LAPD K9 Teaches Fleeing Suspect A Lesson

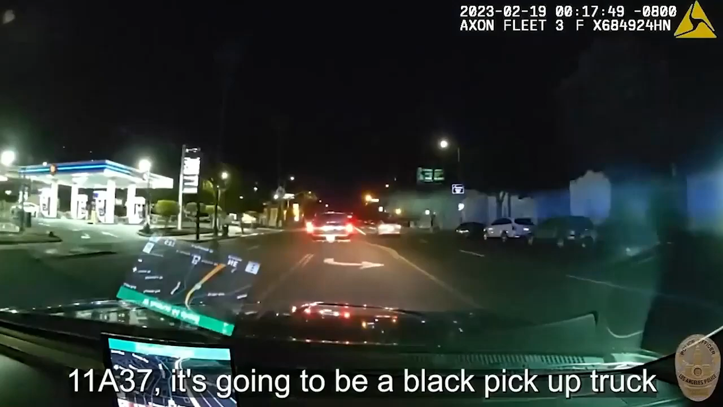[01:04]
I'm in pursuit of a BFMD suspect right by 38 approaching Avenue 41 or picking up at the 38. 1137, I'm now northbound Figueroa approaching Avenue 43. 1137, it's going to be a black pickup truck. Tell me your license. 1137, it's going to be a black pickup truck. Tell me your license. Possible one occupant only. No Hispanic, white hoodie. 1137, the suspect is going to be a male Hispanic wearing a white hoodie.
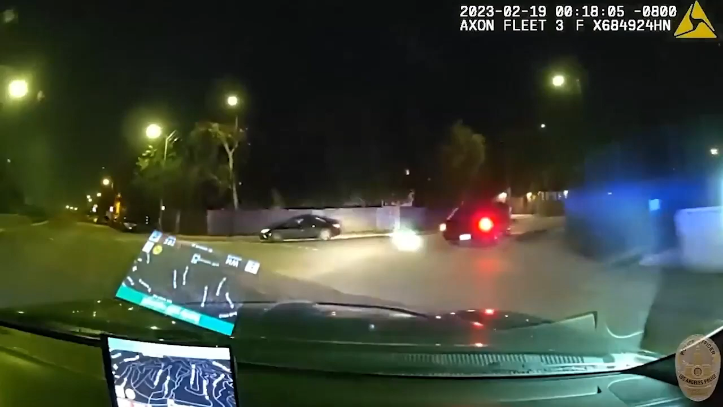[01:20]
Keep an eye on the direction of travel.
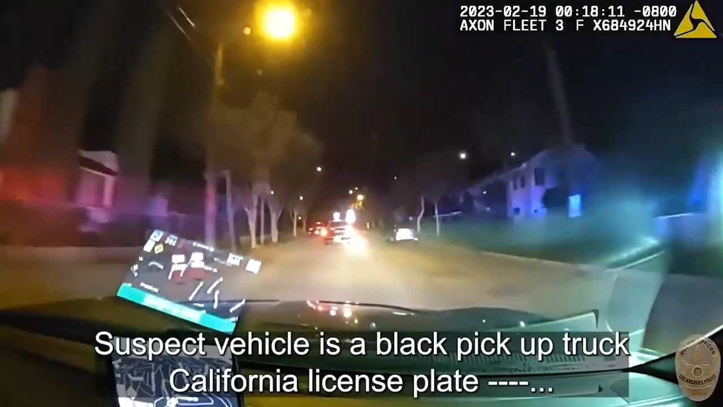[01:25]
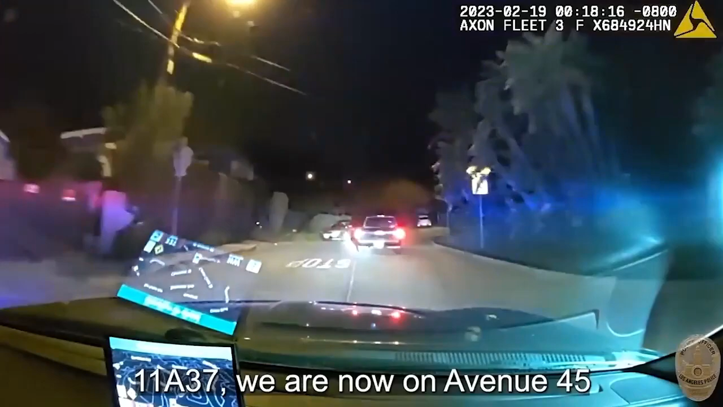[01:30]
Let me 37, we're now on Avenue 45 approaching Canyon Crest Street.